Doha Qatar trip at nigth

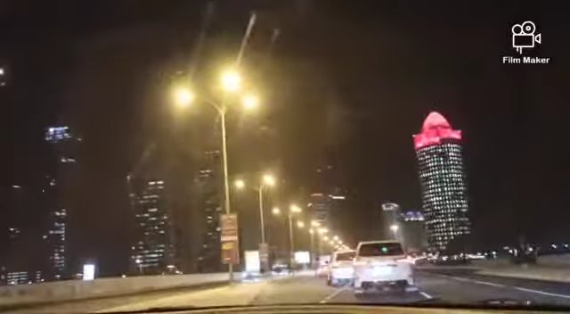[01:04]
It's like a seed. And we come here in the cell phone. It's not very well. Nagin siya building plan, yung may red? City Mall. You can just call it City Mall. Ano yung pangalan? Your name is City Mall. That's okay because we don't know yet.
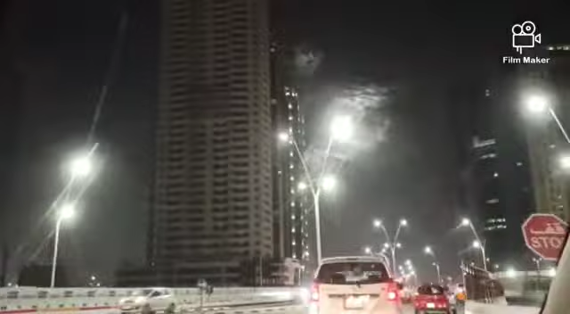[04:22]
And then the city view. And there's the party lights! It's like a party lights! Wow! And the big mountain. Look!
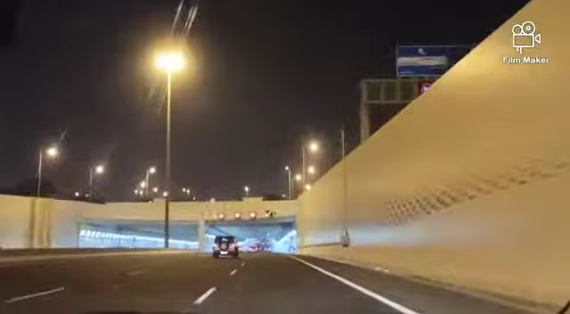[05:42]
Tell a story. It's like a very long tunnel. It's so long, you see?